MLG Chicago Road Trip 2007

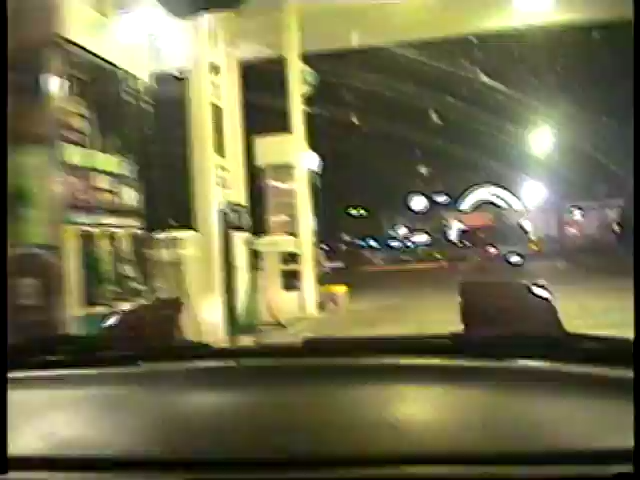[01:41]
That's where we're stopping. The British Petroleum. We're gonna use pump four. Pump four. Like. Pump lucky four. Number four.